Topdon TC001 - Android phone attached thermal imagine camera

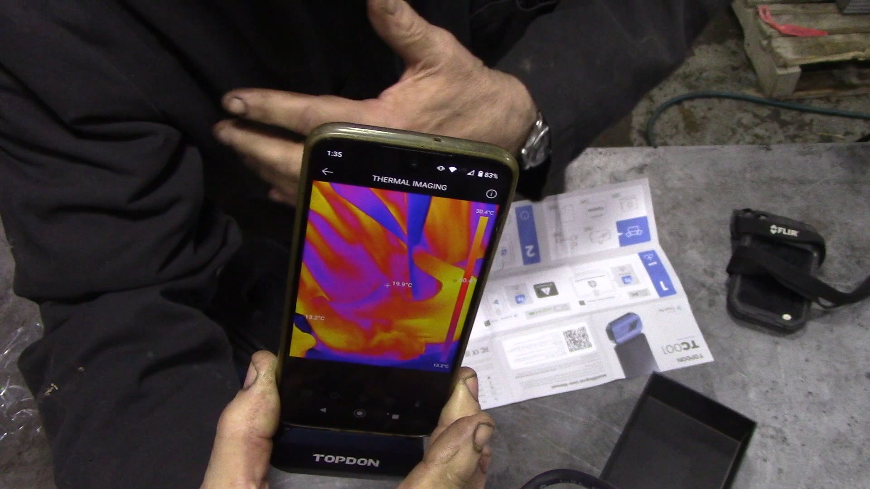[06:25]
there look that's my hand there
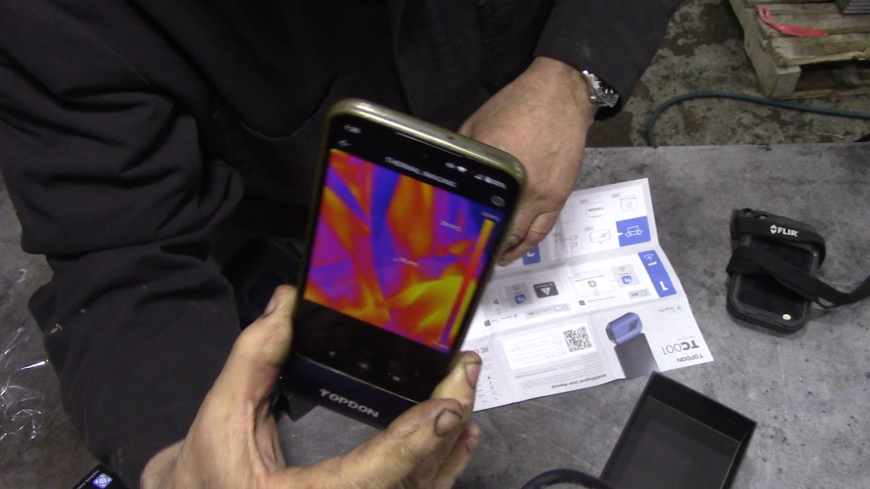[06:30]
now I'm sort of going to play around with this a little bit and see how you take pictures back in a tick
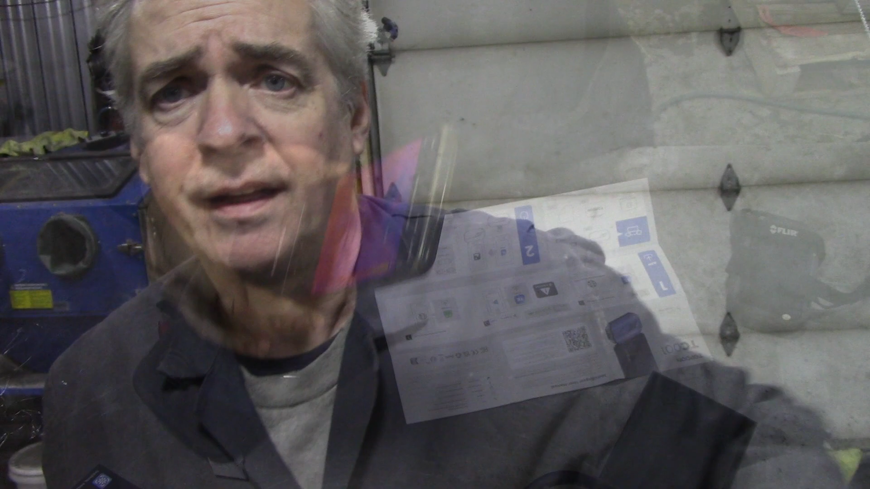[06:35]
well I'll tell you something I'm impressed it's got lots of features on here
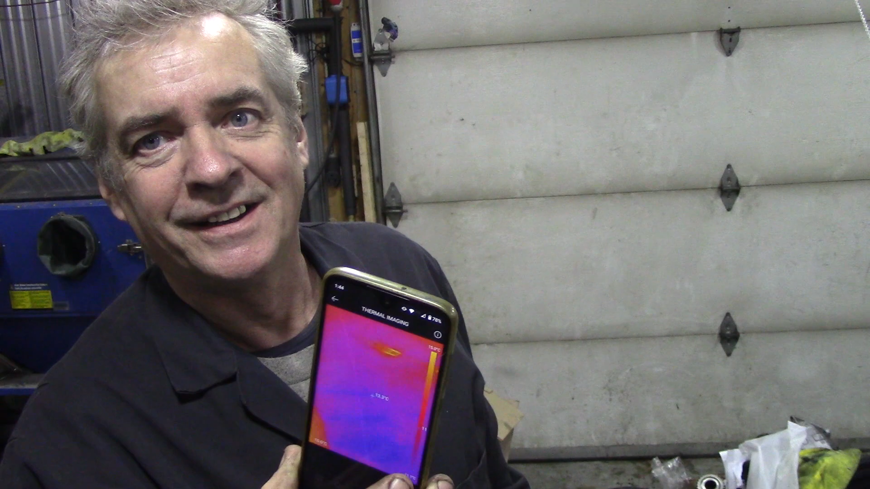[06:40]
but if you look at here you can see me here look like a clown you can see my nose is cold
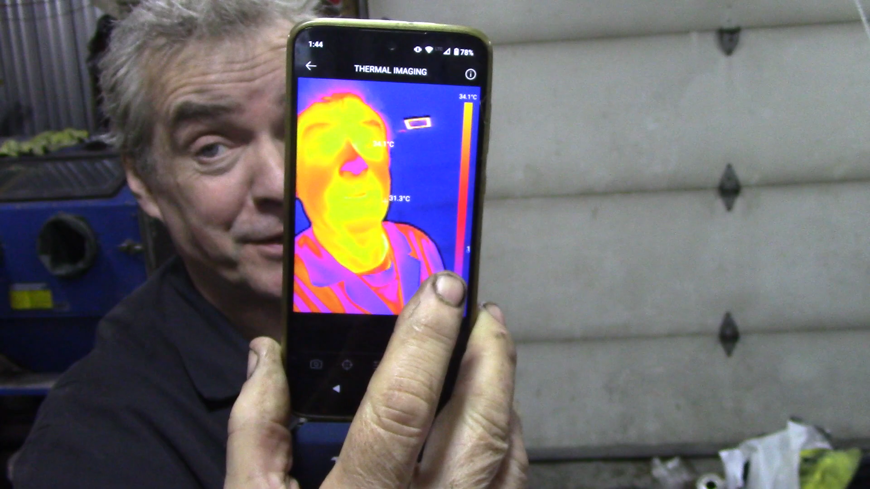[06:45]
because I've got no heating on I've turned the heating off now but you can see
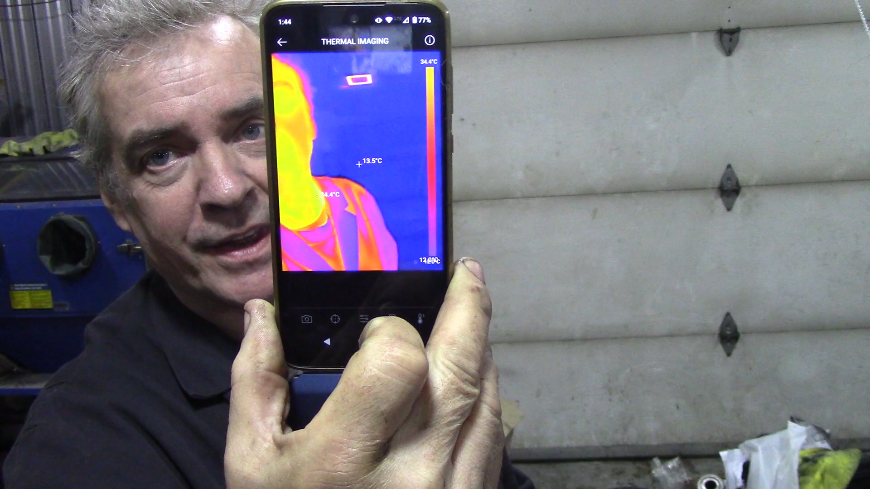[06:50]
in the crosshairs in the middle it's looking at my back door and you can see how cold it is
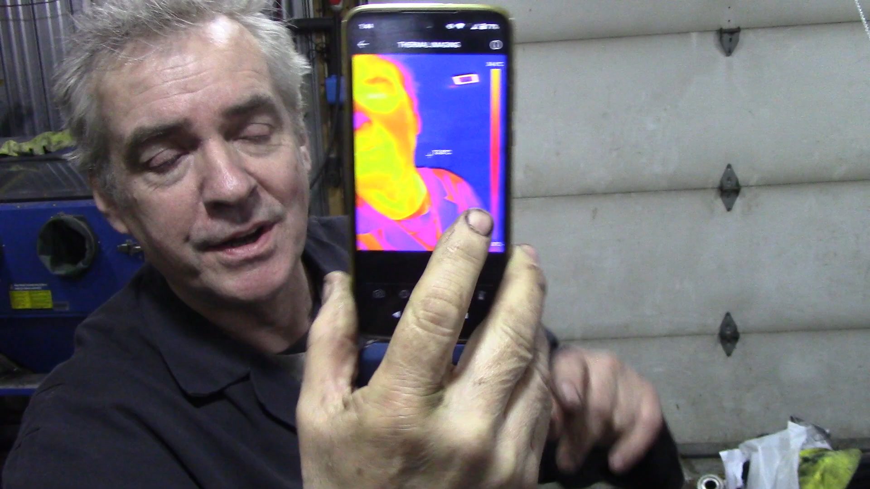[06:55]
but you should also be able to see a temperature reading of the
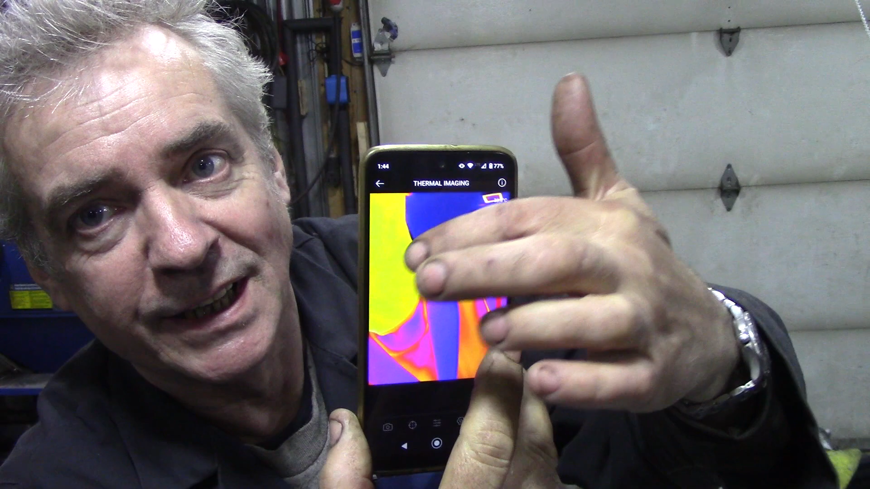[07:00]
hottest part and of the coldest part too that's a really neat piece of kit
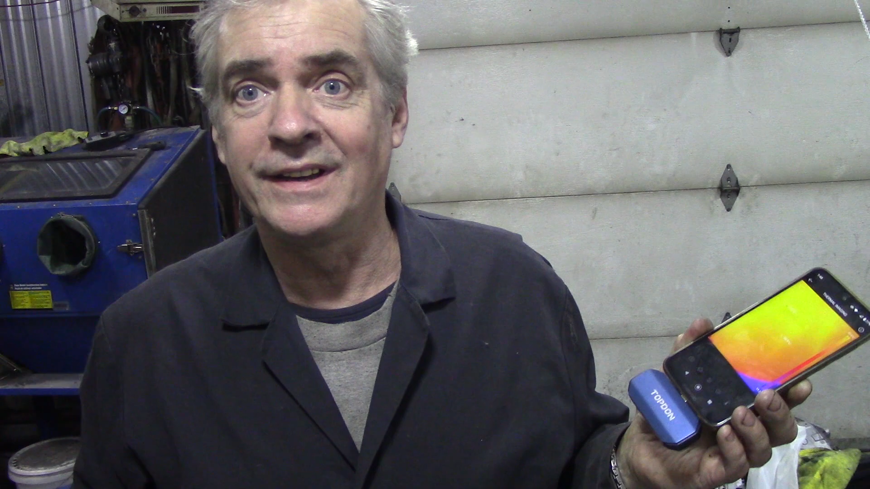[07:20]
which is brilliant so you can see things when they're moving that wasn't available on my old system
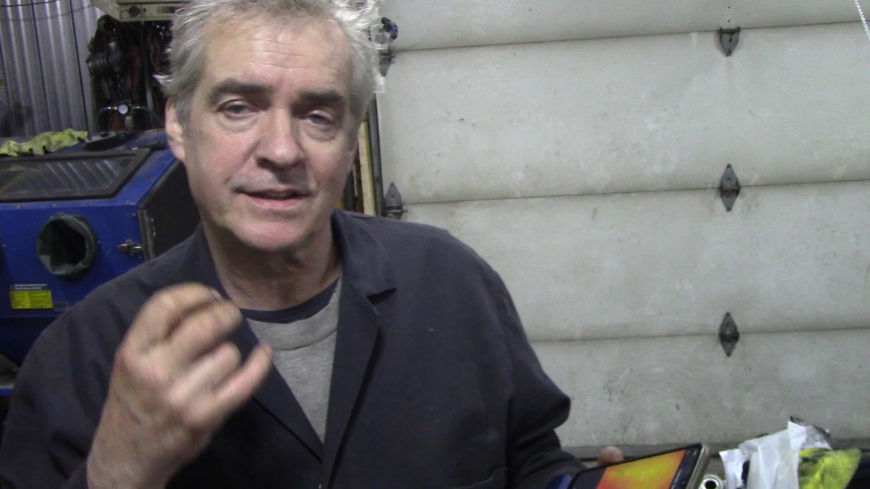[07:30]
so it'll take stills it'll take film and things like that which is really really good and also there's a lot you can play around with on the settings now
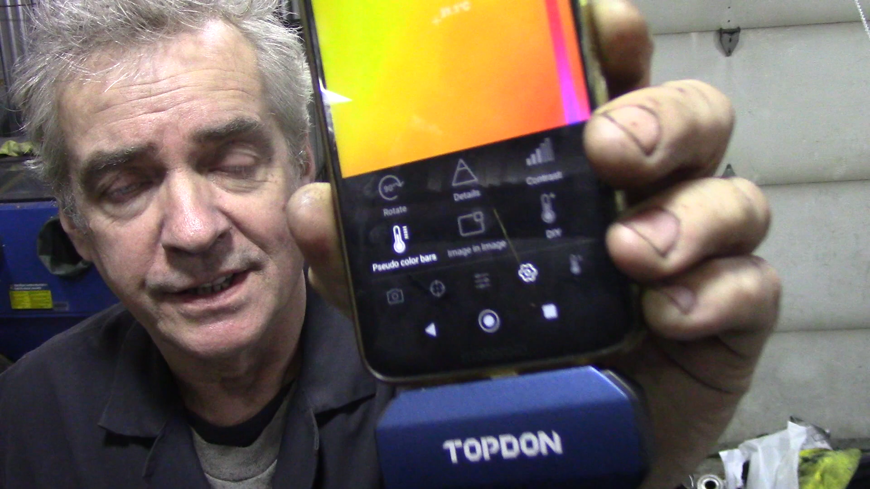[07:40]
the flea was good but it was sort of fixed you can change I think you can change the colours can't you image oh yeah yeah
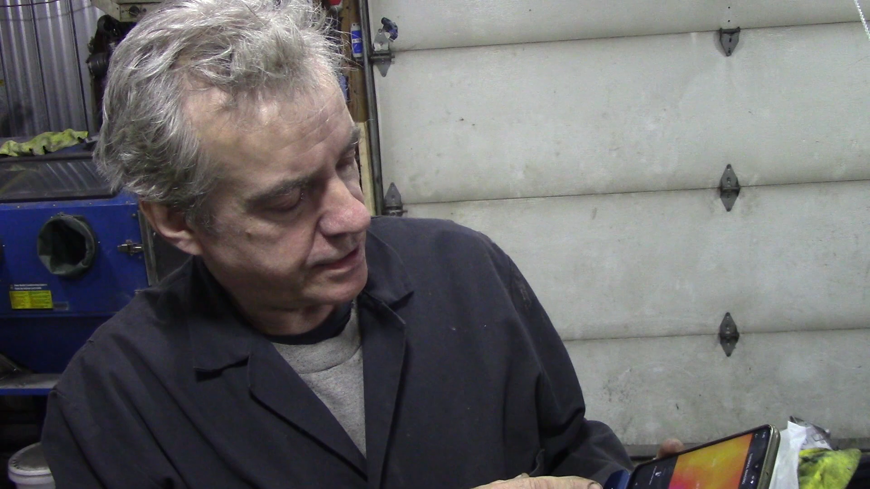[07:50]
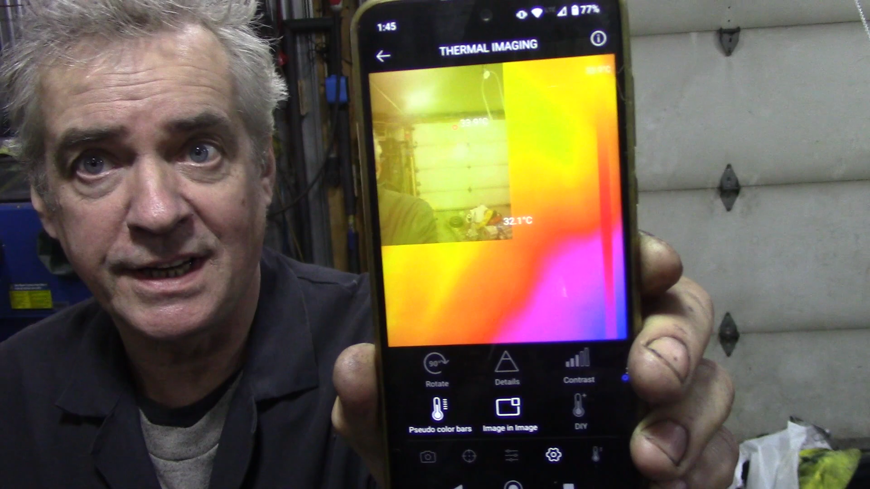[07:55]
you can have an image in image so you can see actually what you're looking at because sometimes looking at thermal pictures is kind of confusing